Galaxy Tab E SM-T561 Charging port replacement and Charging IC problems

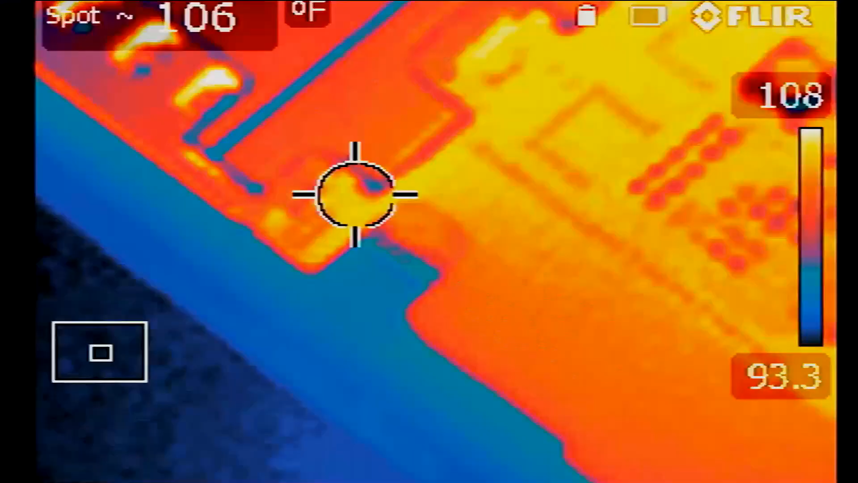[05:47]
On screen: spot 106°F
so where is the battery connector?
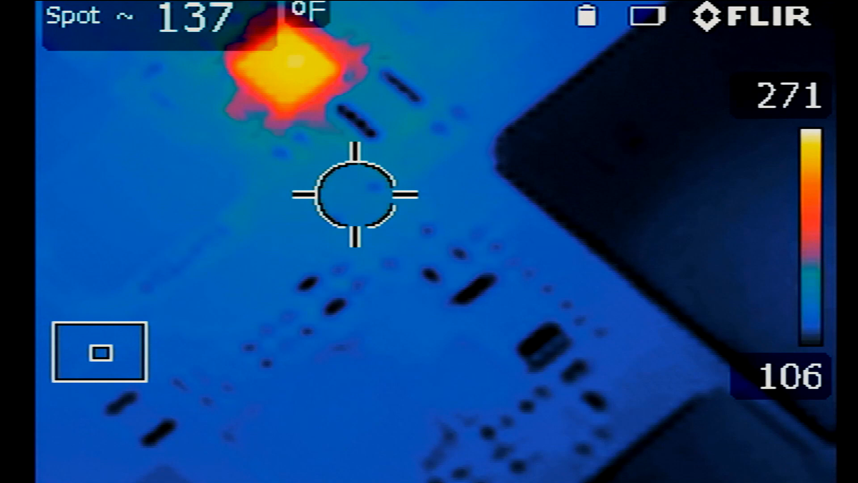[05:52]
On screen: spot 137°F
okay so you see?
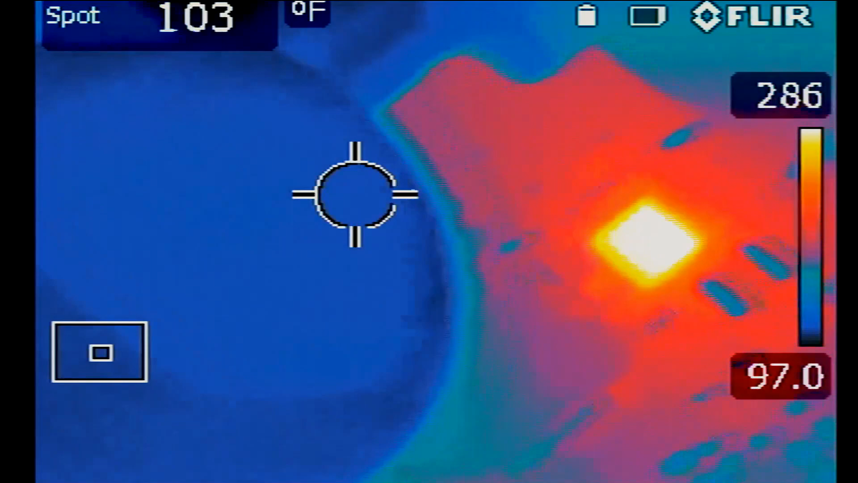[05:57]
On screen: spot 103°F
look at this this is the battery connector here this cable is the battery connector
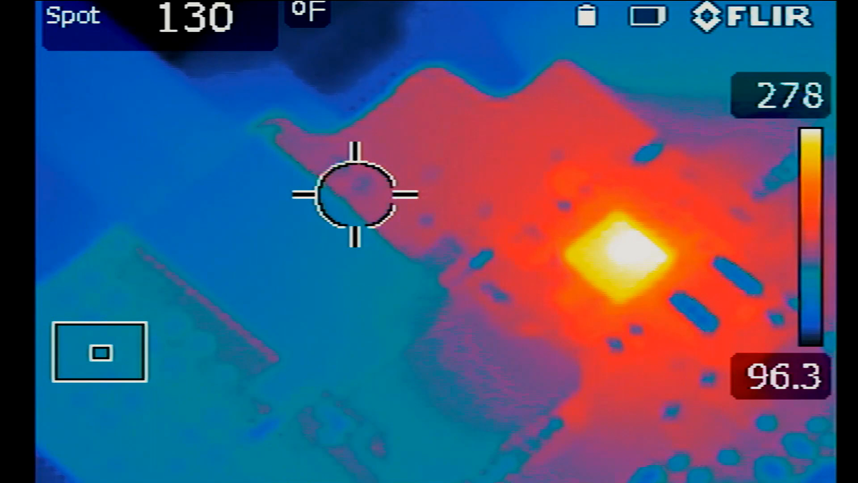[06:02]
On screen: spot 130°F
this one right here it's connected here now the charging chip that I told you about
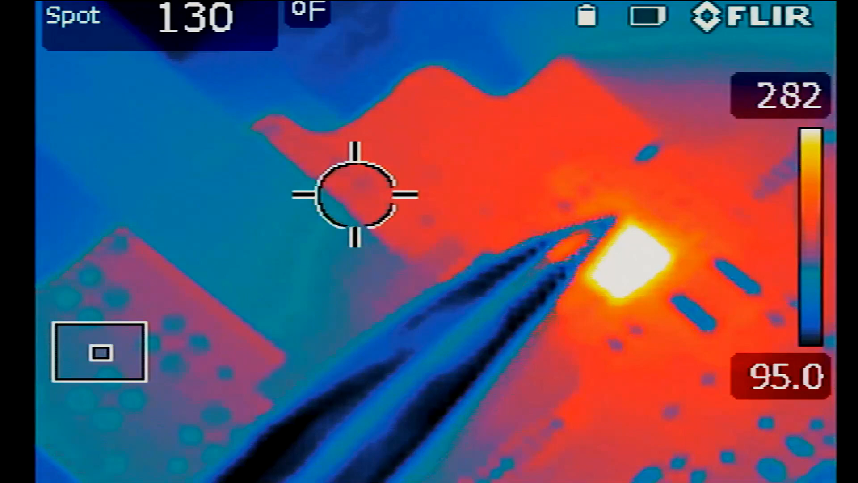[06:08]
On screen: spot 130°F
we see it flashing
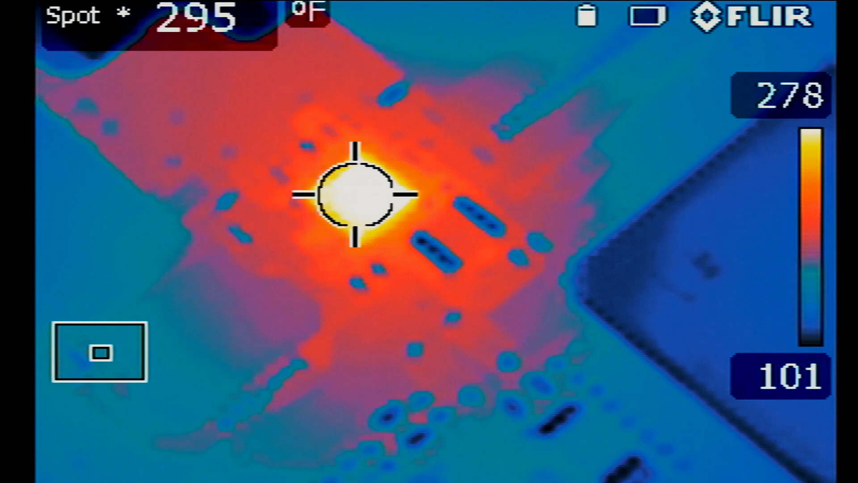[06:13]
On screen: spot 295°F
it's 288 degrees that's not normal so if you put your finger on it you're going to burn your finger and I tried that so is the chip the problem? most likely
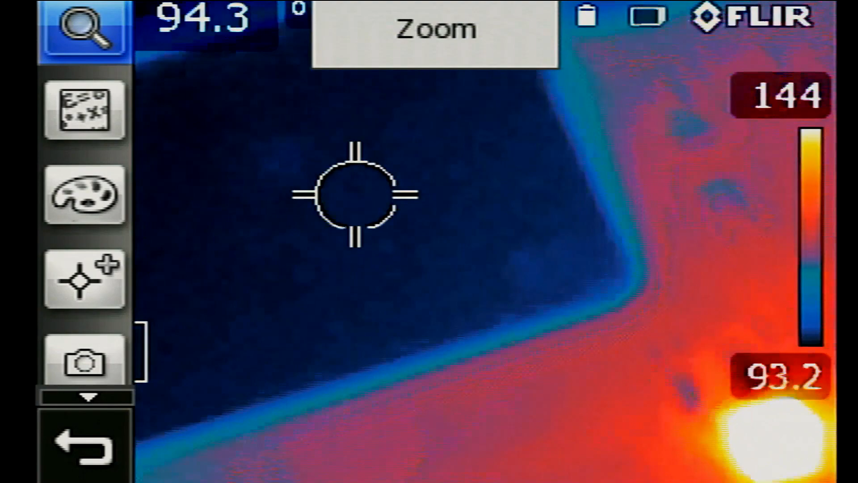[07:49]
so even after I remove the battery the chip is still pulsating and the temperature on this is 275 degrees